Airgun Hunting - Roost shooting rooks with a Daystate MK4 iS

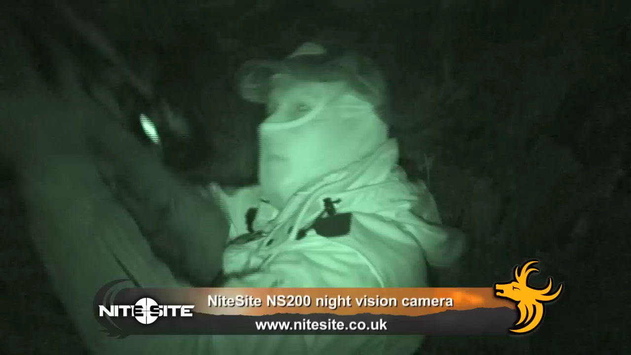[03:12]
I can use the night sight NS200 unit for spotting